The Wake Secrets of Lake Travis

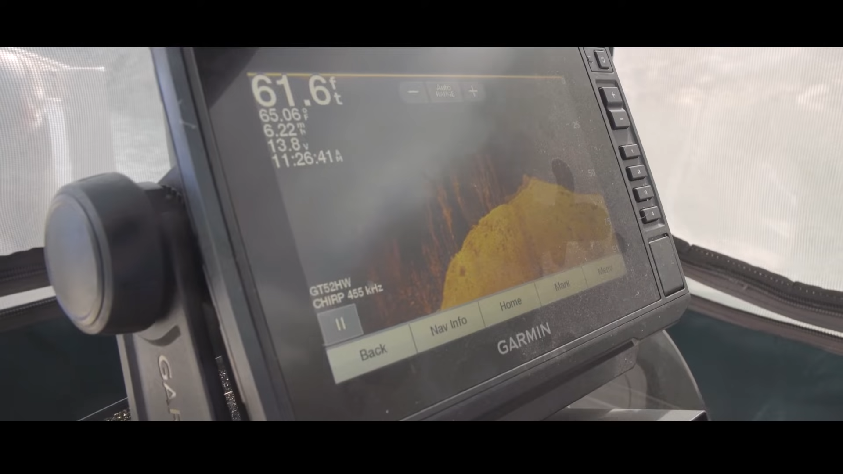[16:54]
On screen: depth 61.6 ft
yeah we're we're about 50 feet away from the bank you'll see below us here is a line of trees trees that are about 20 feet tall
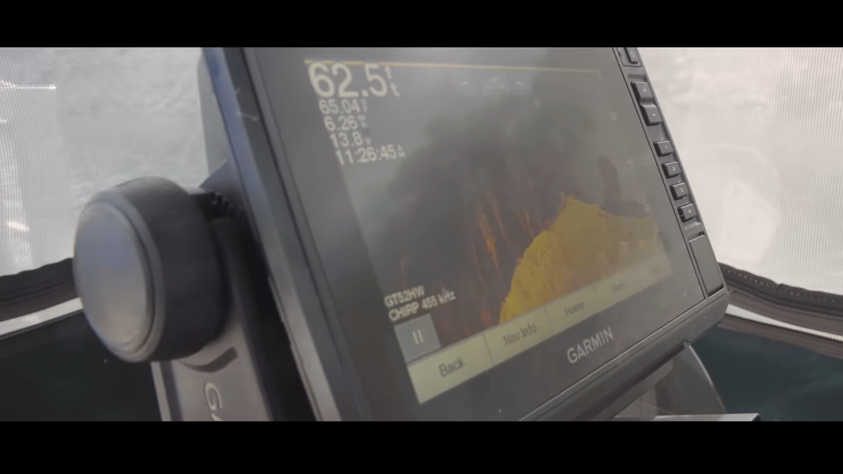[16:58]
the trees start about 60 feet in depth come up to about 40 feet and some of these